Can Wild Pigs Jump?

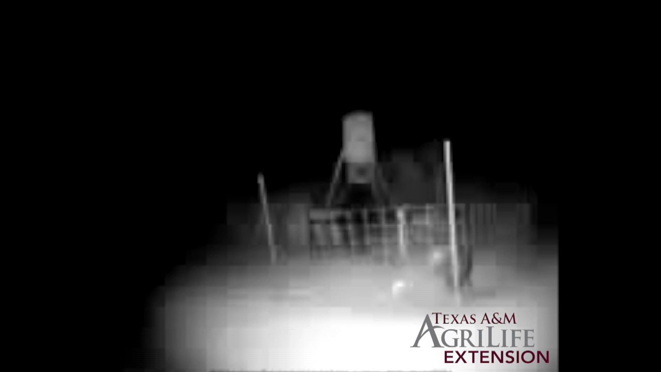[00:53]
The sow in this video is probably around 130 pounds or so, and as you can see, the animal only needs a short running start in order to completely clear the enclosure. This is accomplished without climbing and without any form of ramp.